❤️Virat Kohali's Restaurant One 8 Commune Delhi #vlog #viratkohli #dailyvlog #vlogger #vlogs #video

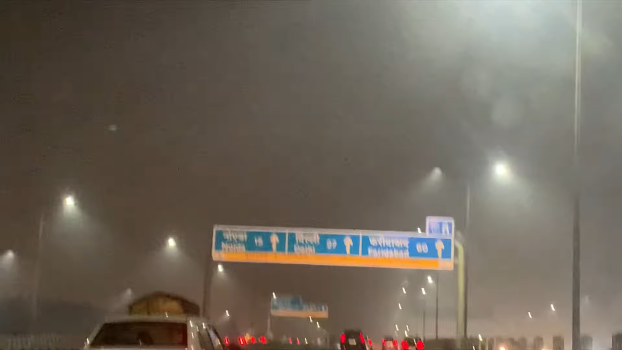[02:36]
दुट अब हम लोग निकल गए हैं डली के लिए और रास्ते में ने बहुत ज्यादा कोहरा लगावा है